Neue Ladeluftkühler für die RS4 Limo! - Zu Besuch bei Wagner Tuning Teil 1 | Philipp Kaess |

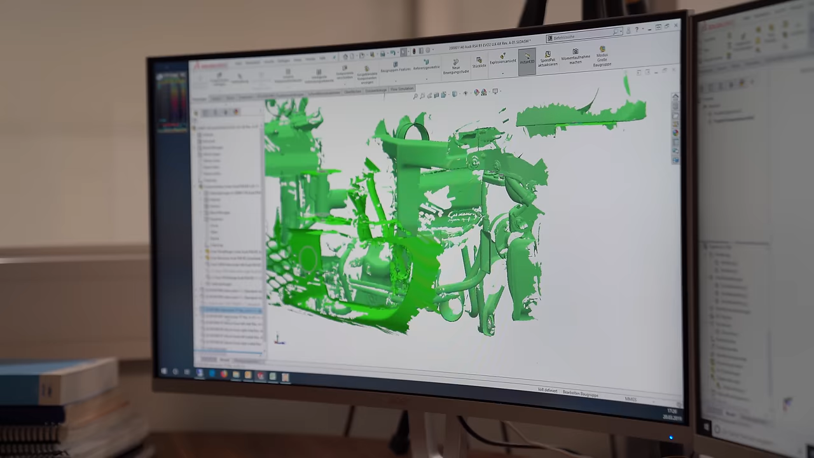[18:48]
jetzt ist sauber genau jetzt ist sauber und hier kommt unsere evo 2
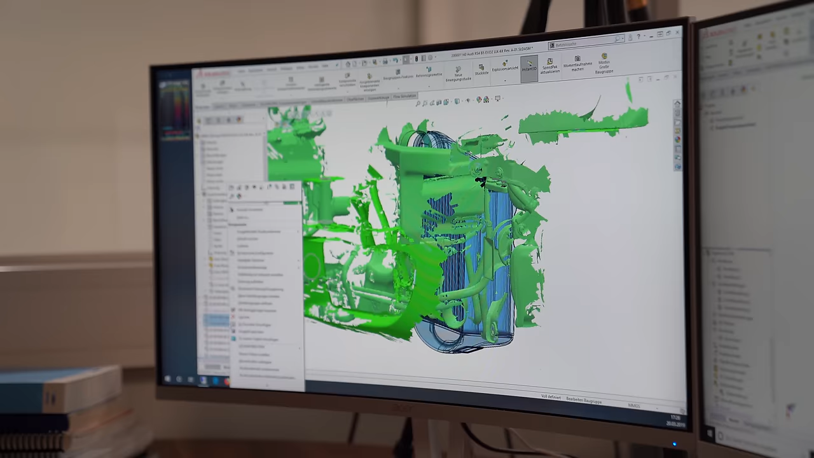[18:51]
variante das sind die sind die kühler
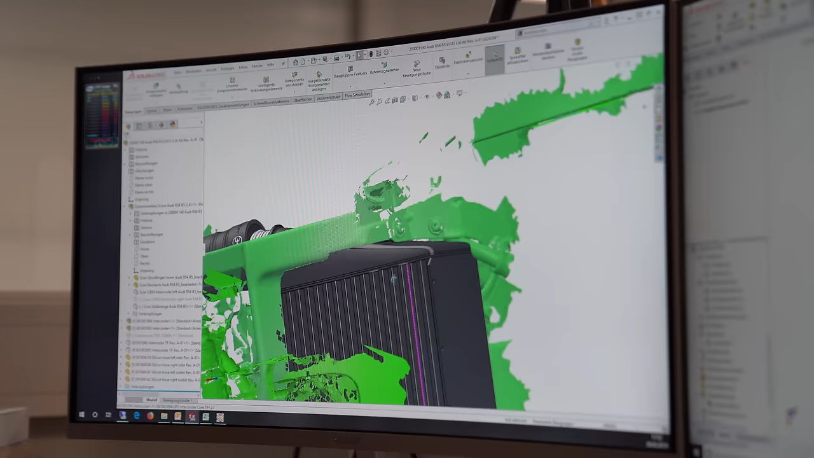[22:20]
anpassungsarbeiten erforderlich ja und der evo2
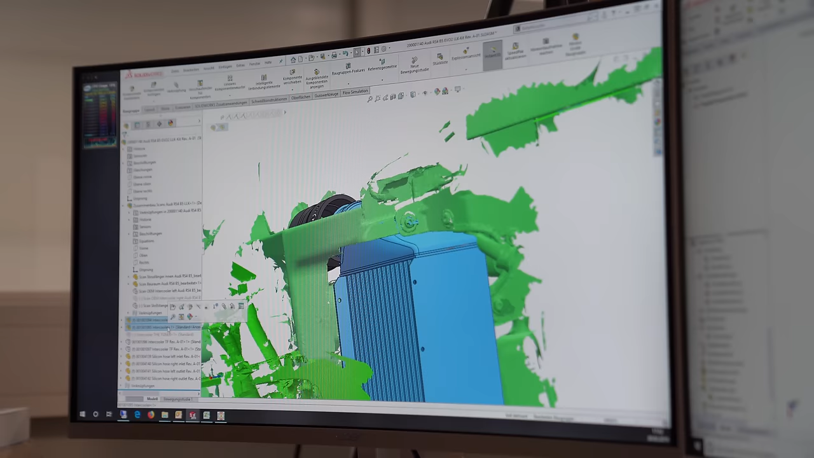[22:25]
kühler ist dann einfach noch mal eine stufe drüber und wie geht das ganze dann weiter wenn ihr jetzt so was so eine ich sag mal eine erste erste form definiert